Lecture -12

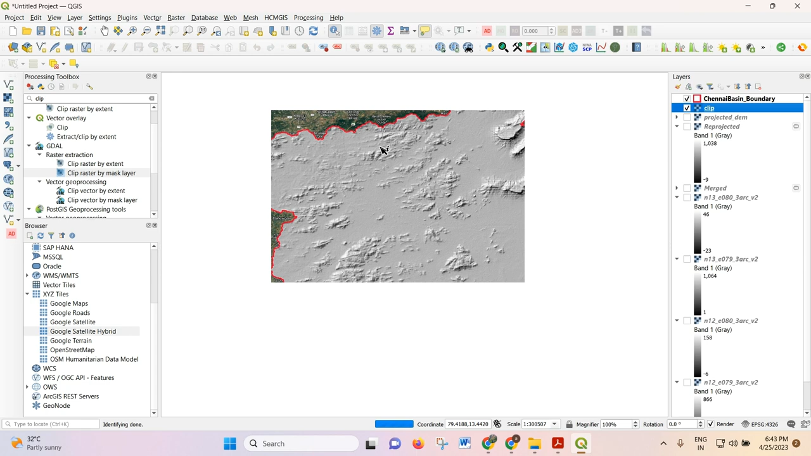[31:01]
It's appearing very clear image of what are the earth feature